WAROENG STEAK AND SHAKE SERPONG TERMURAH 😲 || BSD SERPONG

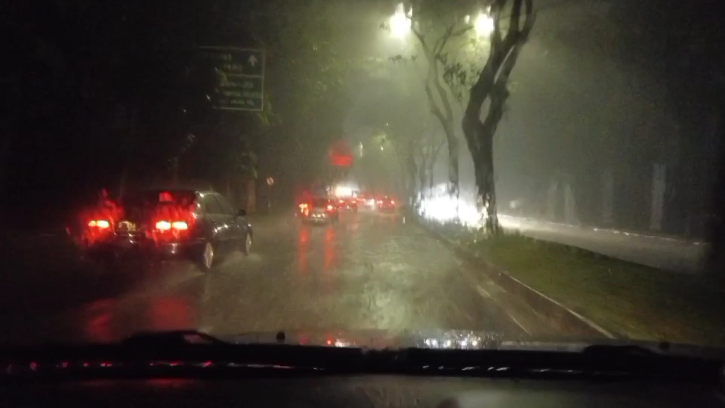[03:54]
dan ternyata pas kita pulang pas banget masuk mobil ternyata di BSD tuh langsung tengah-tengah tuh langsung hujan res banget banget banget banget jadi kalo kayak gini lebih baik sih berteduh dulu ya teman-teman karena ini untuk jarak pandangnya lumayan kurang bagus terus kalo dipaksa